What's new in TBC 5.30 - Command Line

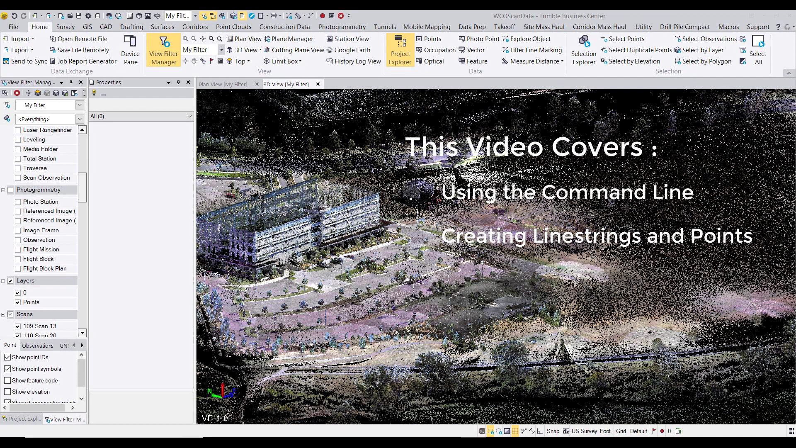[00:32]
To begin, there are two ways we can launch the command line.
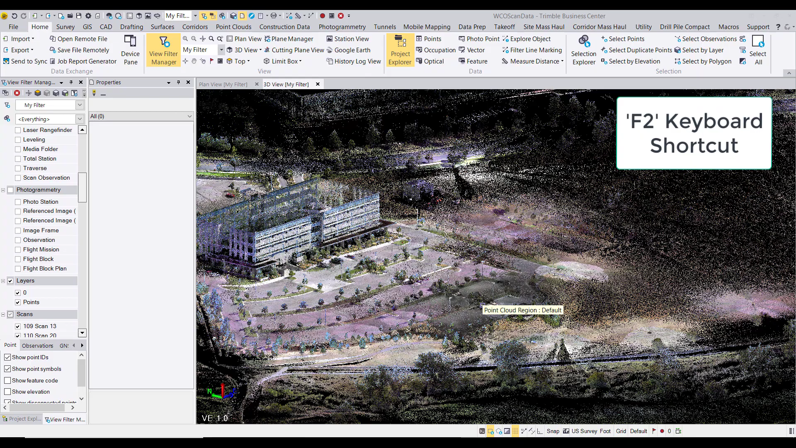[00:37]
We can either press F2 on our keyboard or select the command line at the bottom of the pane here.
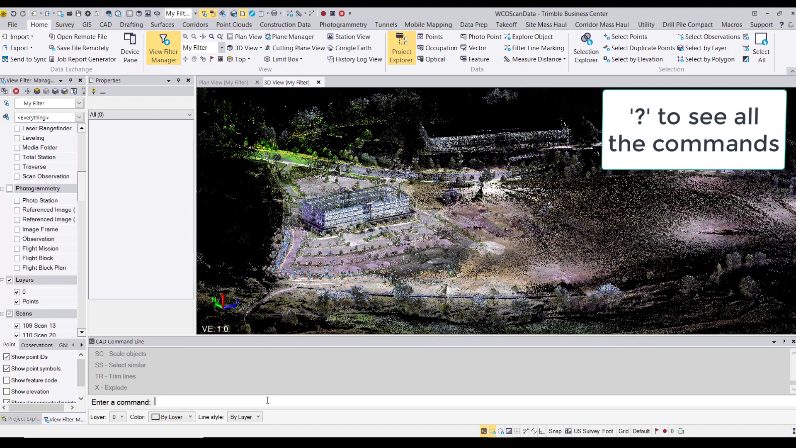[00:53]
Here, we can see all the keyboard shortcuts for each command as well.
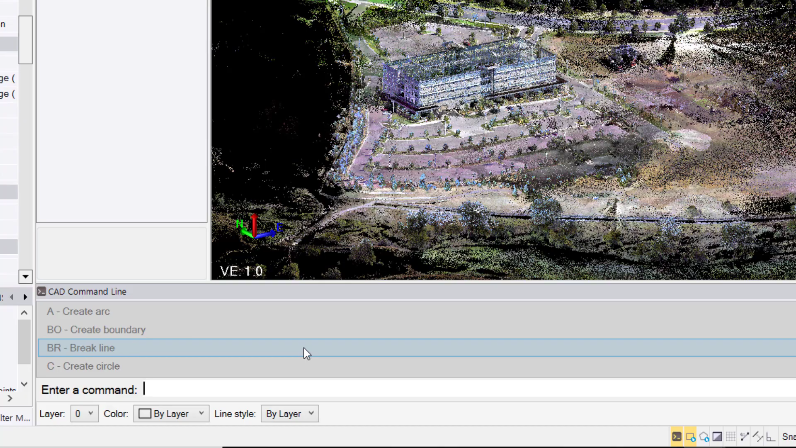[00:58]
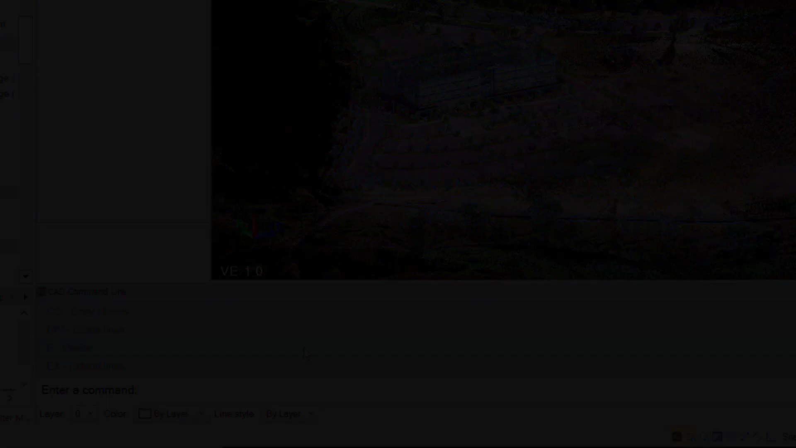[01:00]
If you do not have the keyboard shortcuts memorized, that is no problem,
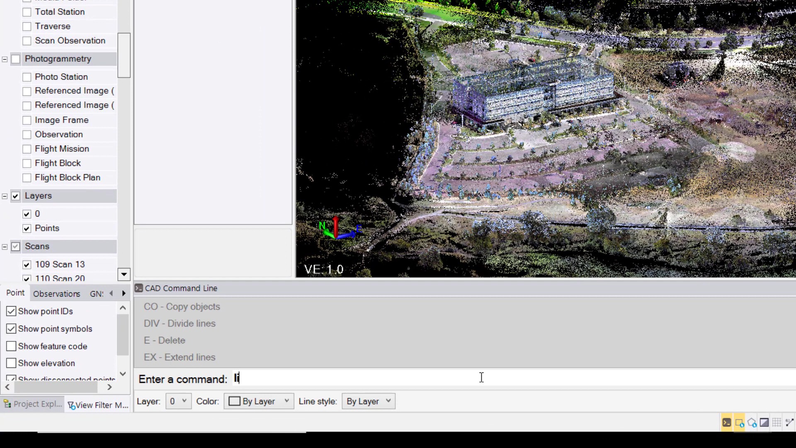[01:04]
as we can type the words associated with that command, and all the commands that are associated with that word will appear. If you wanted to exit the command at any time,
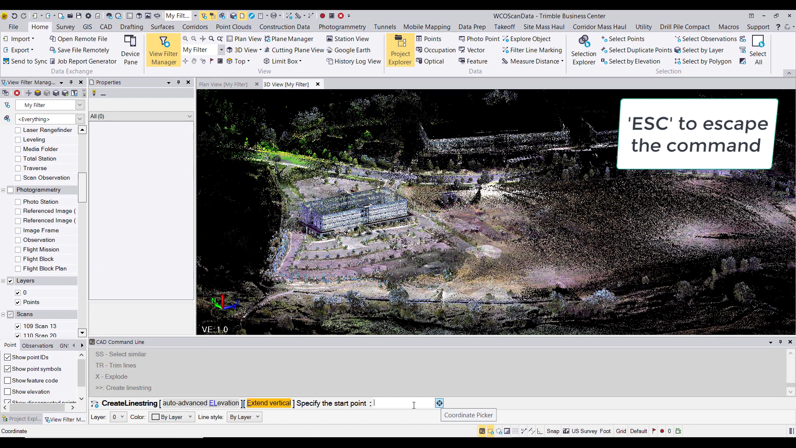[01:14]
simply press the escape key and you will be back in the dialog asking for a command.
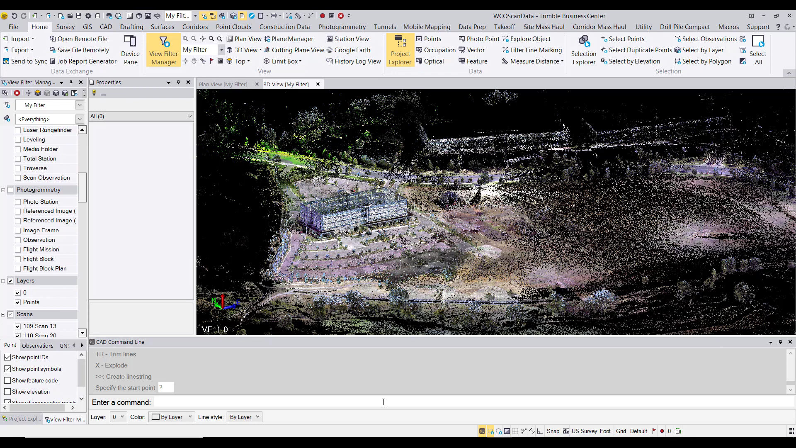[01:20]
Now, we can jump into the create line string command by typing in L.
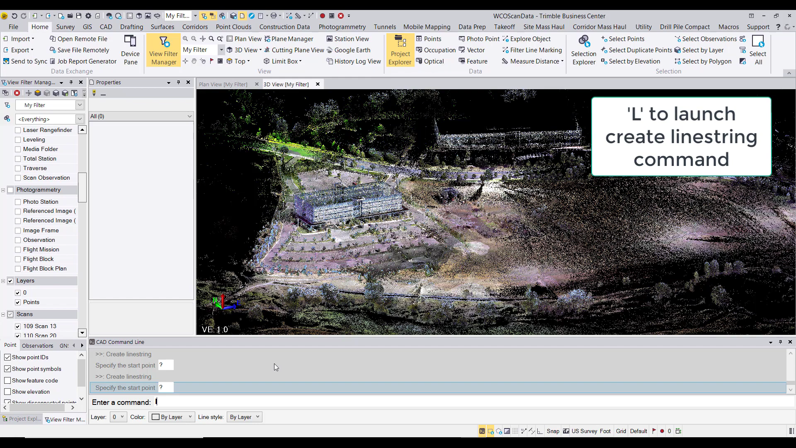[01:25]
Here, we can either press on the options to turn them on or off,
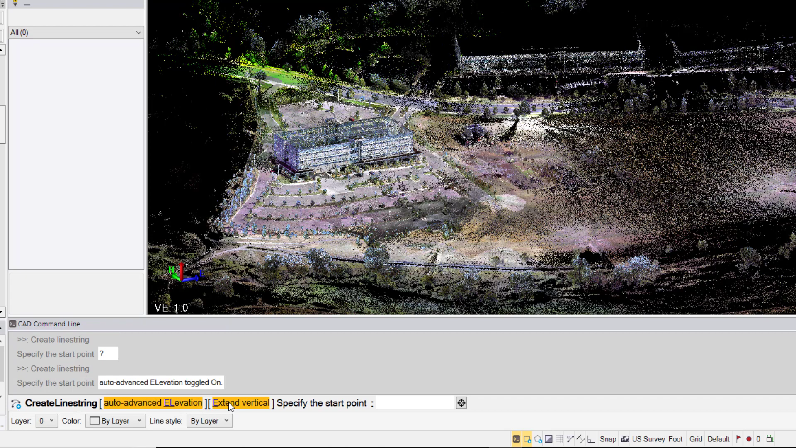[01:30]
or simply type in the highlighted letter in each option to toggle between the options. When applicable, we have the option to choose the layer, the color, and the line style of the objects we are creating right here.
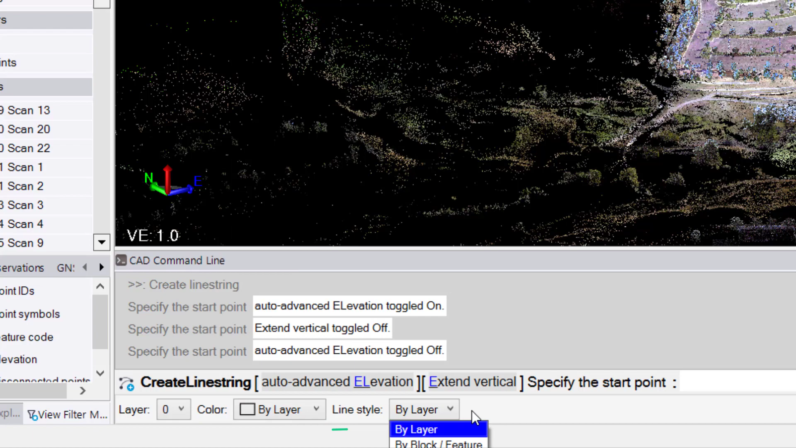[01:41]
I'm going to draw a line string representing this curve, and I will begin by specifying the start point. Since I had Auto Advanced Elevation turned off, the command asks us to verify the elevation.
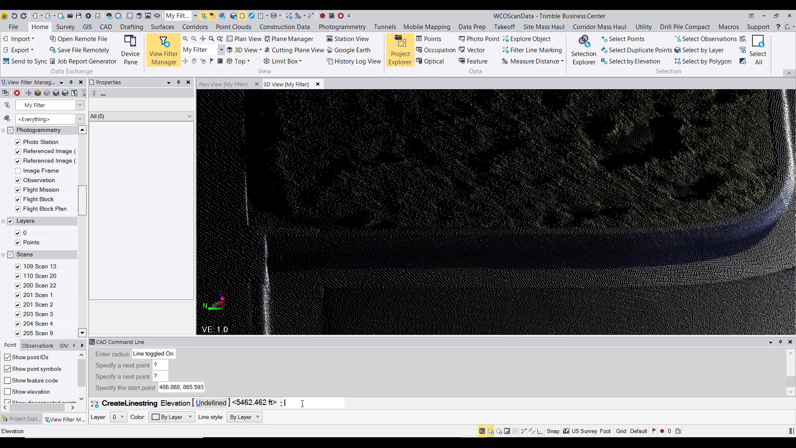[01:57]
And if you are unsatisfied, type in the desired elevation, but if you are satisfied, simply press enter to move forward.
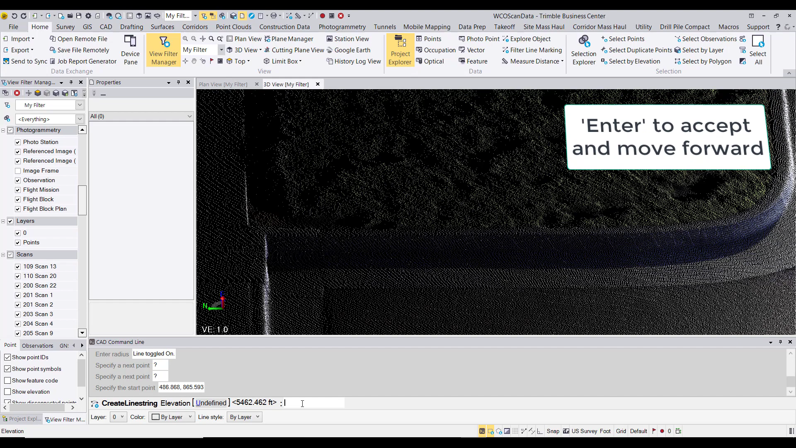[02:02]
After you specify your starting point, we have the option of choosing between a line or an arc.